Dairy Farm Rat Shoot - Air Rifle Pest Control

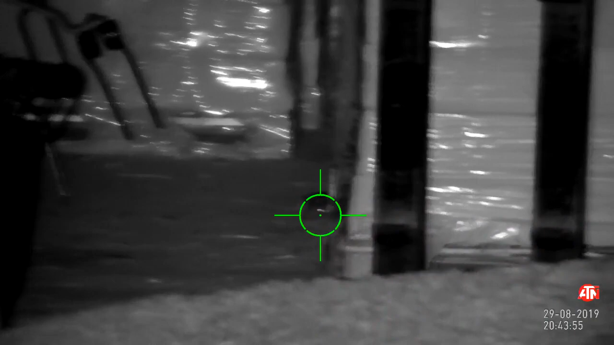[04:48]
him down with a headshot now you'll see there's a lot more grain a lot more wheat spilled out across the area
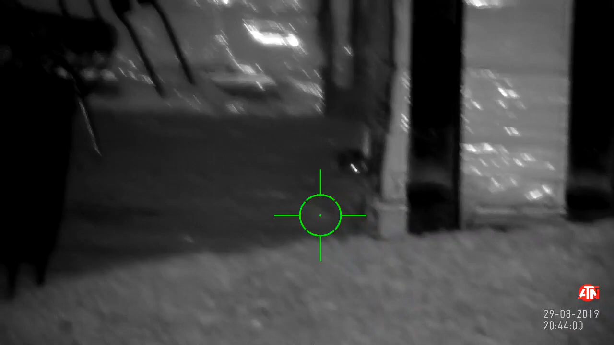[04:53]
now so it's making it now impossible to get to the underside of those pallets
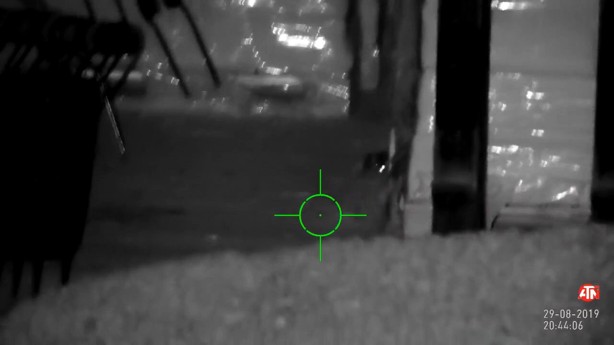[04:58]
now this is just down the back of where the cattle have eaten that
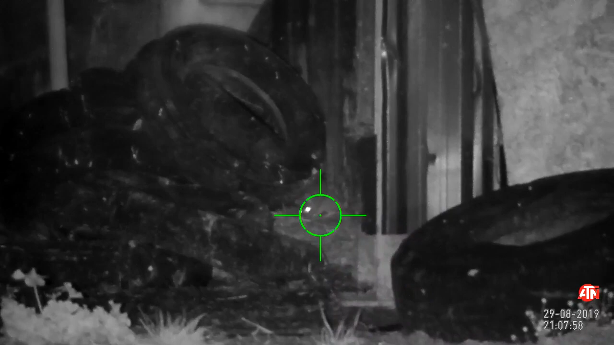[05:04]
cake I mentioned earlier on I actually get two shots on the rats there you can see the two of them here
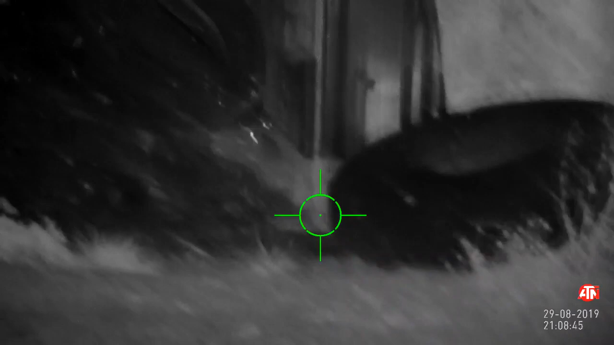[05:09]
and the second shot here
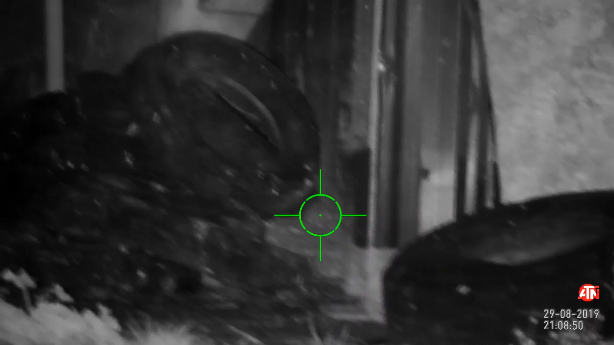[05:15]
could have done with a bit more IR in hindsight but I could see perfect care on the scope
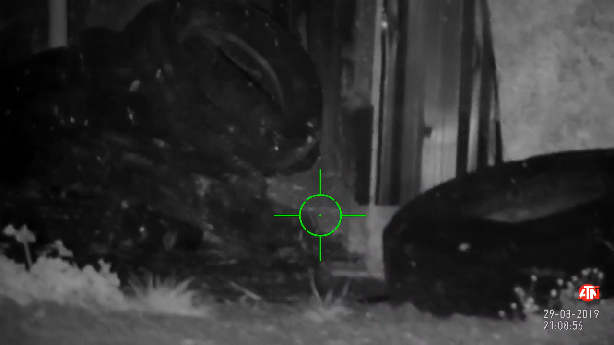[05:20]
I'll bear that in mind for next time round so there's another two rats there
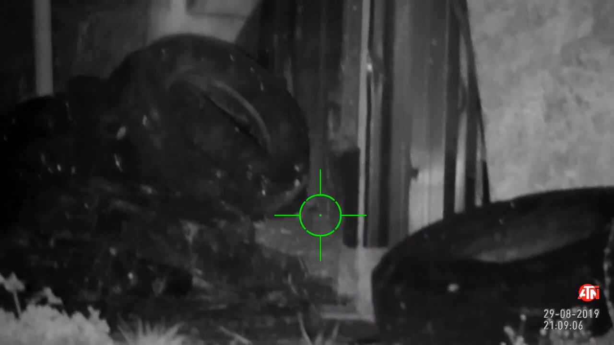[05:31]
and they're hiding there one dies underneath the tire there we go
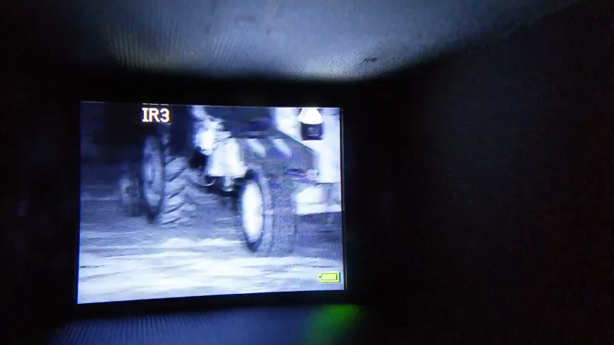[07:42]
goes up to level seven on the infrared so this is level three and this is looking
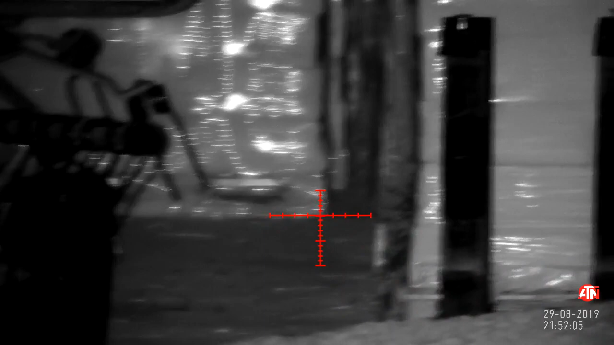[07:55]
be panning around like this when I'm shooting I can keep
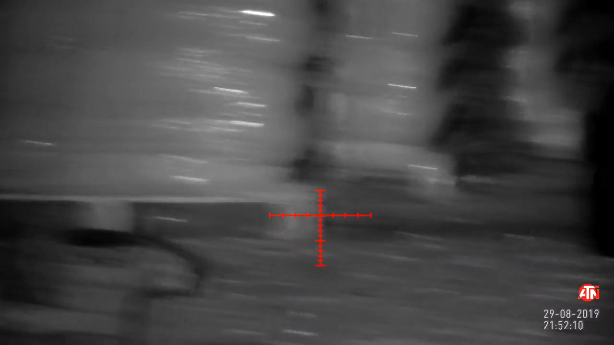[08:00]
the rifle down save the battery on the IR illuminator save the battery on the scope and it obviously
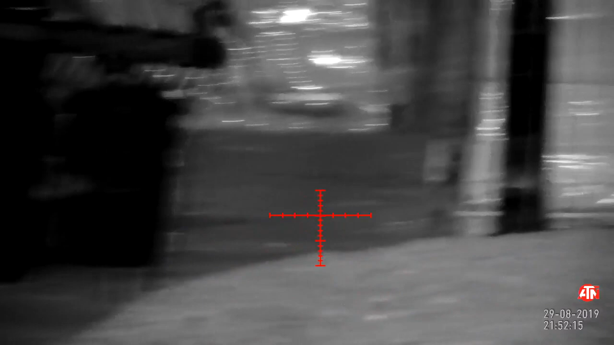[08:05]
is a lot safer because I haven't got the rifle pointing around in the air while
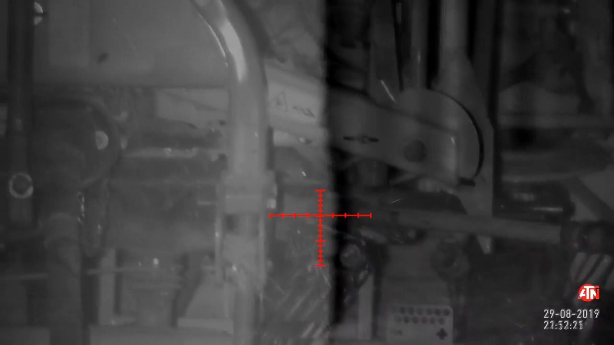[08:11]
I was looking around with the spotter I found something sitting on this machinery
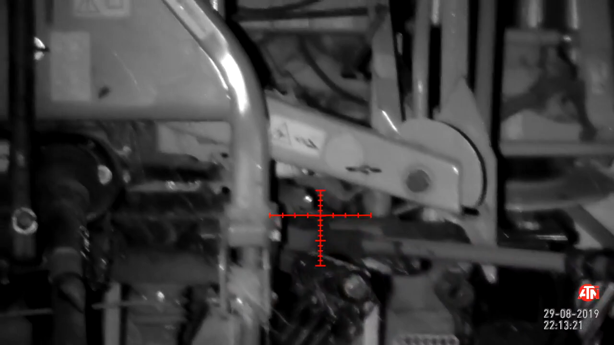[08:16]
so so frustrating you probably
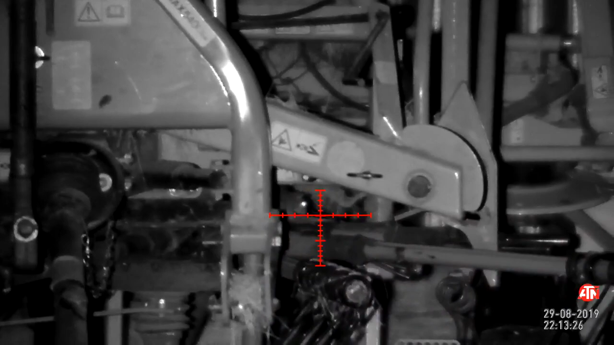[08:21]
hear me curse under my breath he's sitting on this machine here for ages
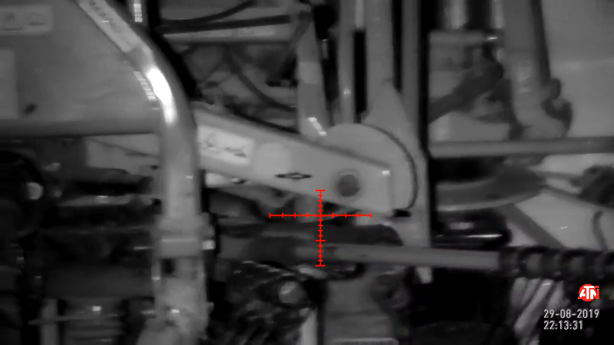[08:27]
and he just wasn't shifting I kept going back and coming back
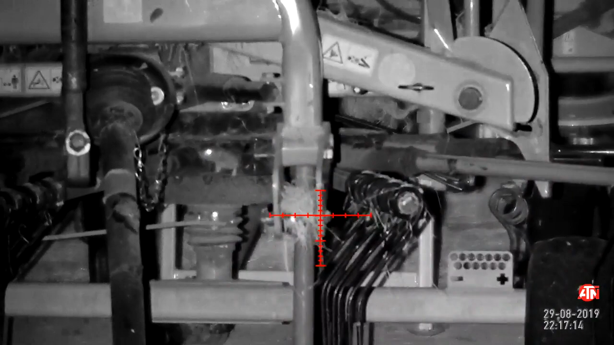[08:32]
I mean I've cut the video here so you're not waiting around I've left this in just purely to show you sometimes the patience you've got to have when you use nail rifles
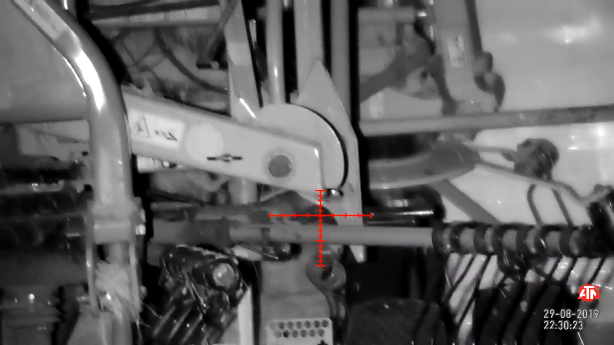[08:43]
and the frustration that you sometimes have so for example here after about 15 20 minutes he jumps
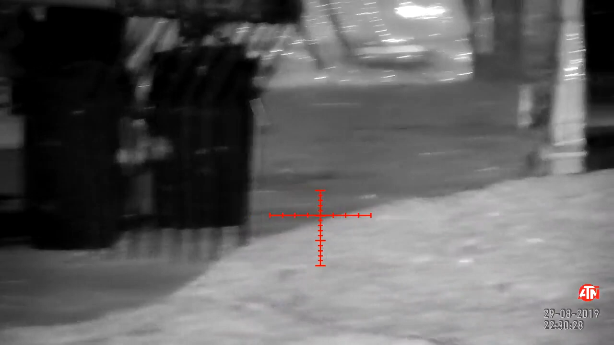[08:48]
down boom gone you kidding me right he's just disappeared in a flash have a look on the wheat pile to the right he's not showing his face he's underneath there filling his face
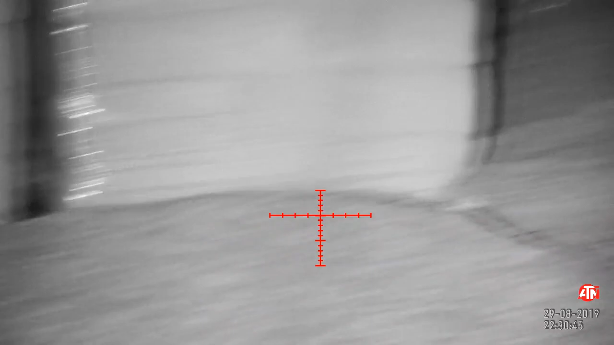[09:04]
as I said the patience you've got to have sometimes when you're shooting put the rifle down picked up the spotter again short
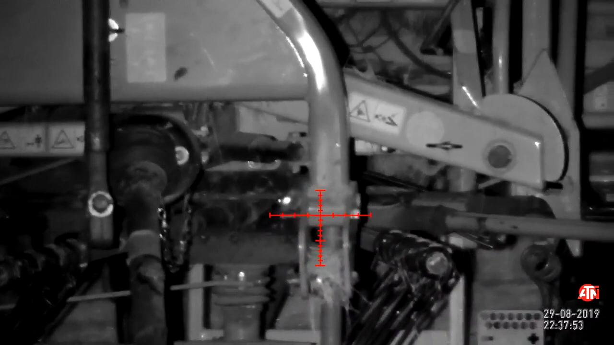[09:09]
time later and then he bolted back out just as quick and back up under that machinery I'm not going to take a
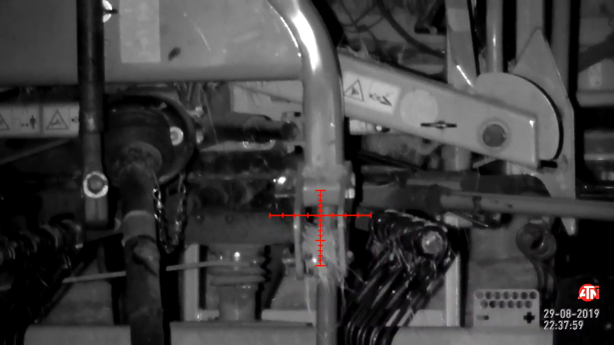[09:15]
shot while he's on there I'm fairly confident that I would hit him